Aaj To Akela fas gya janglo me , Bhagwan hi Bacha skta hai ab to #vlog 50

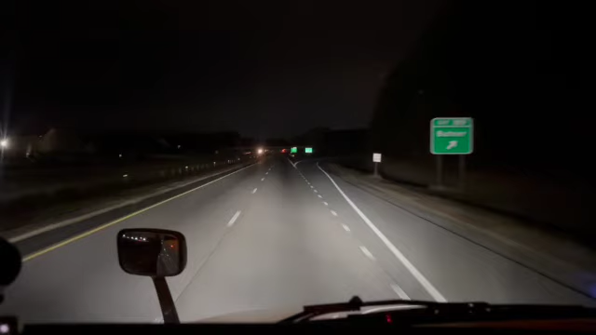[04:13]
शुकर है प्रमात्मा का प्रमात्मा ने सुनी पूरे चार दिन बाद अब बारी सुरू किया यहां पर आगे सेवन्टी की स्पीड लिमिट है सिक्स्टी फाइव की सेफ है अब चलेगे हम सेवन्टी टू की स्पीड बे
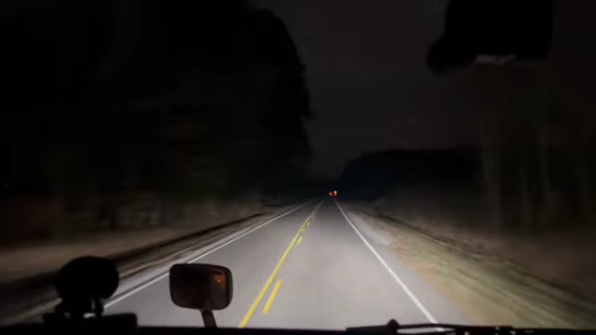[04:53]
ना जो इंटरसेट ते अंदर आया का जो लोकल रूट है न और यहां यह चर्चन काफी सारी है एक है सेहर के अंदर क्या यहां इगजब रास्ते हैं मतला मजह रहाना मेरे
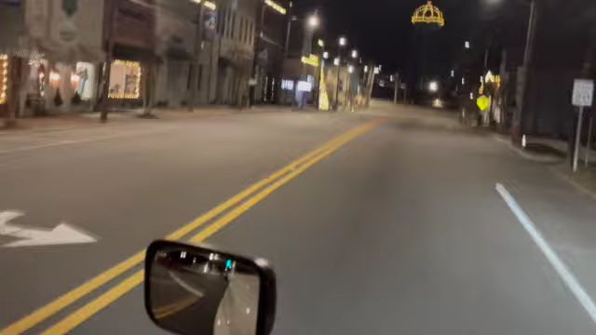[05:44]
और यह यहां का डाउन टाउन है यह देखो, छोटे सहरों में यह गजब की चीज है कि बहुत पुराणी बिल्डिंग देखने को मिलेगी,
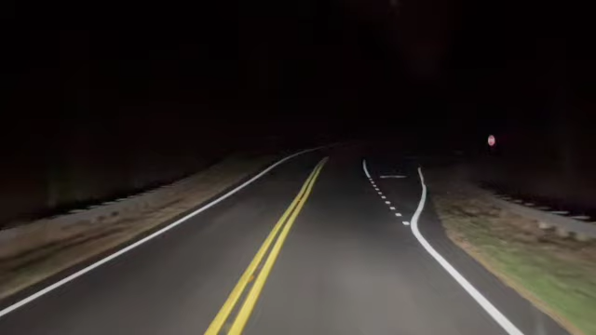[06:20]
सुन्सान राहों में अकेले हम है और ये सडक है यह भी कलोल आजो निदी यो
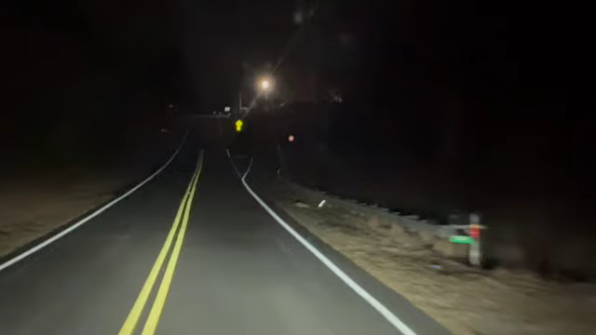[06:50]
तेना डूड़ने से बगवान भी मिल जे भाई और मैं तो कही रहा दा गंटा एक दो गंटा और ड्राइव करने को मिल जेगर मेरे को और यह देखो पहले आइडरस इसने गलत उठा रखा था अब सही है तेरा माईल और चलना पड़ेगा जी अपने को आके और एक छोटा सा काओ और आगया फिर दुबारा से
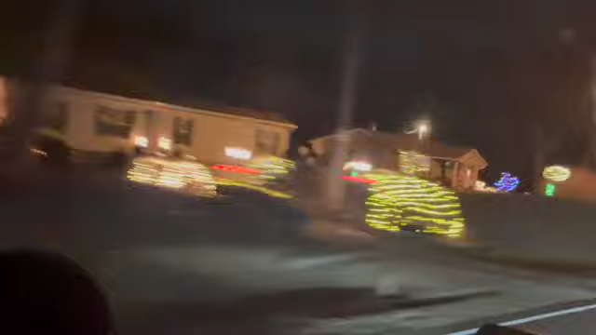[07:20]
और यह पुलिस वाले रेड पे बिर रहे हैं जी और
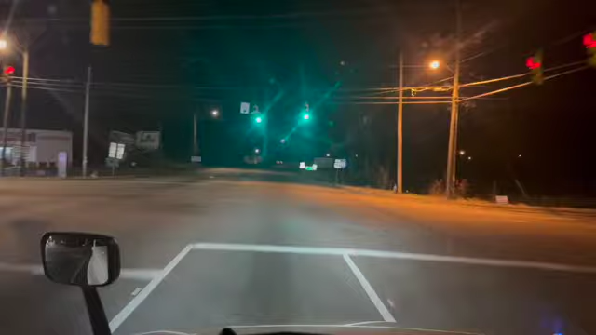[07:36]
चोटी से अब यह बड़ी सीटी में हम एंटर कर चुके
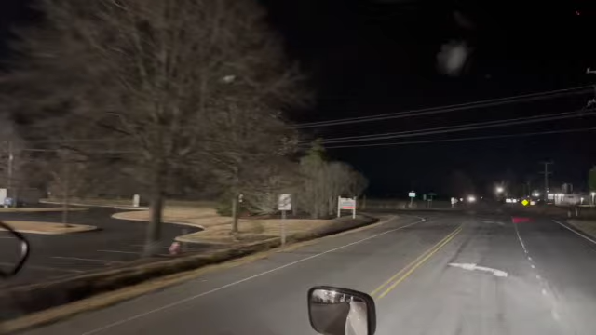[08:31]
रिसीविंग ओफिस चल अब यहां से मुड़ना है अपने को चल अगर ये सामने खेत बिलकुल खली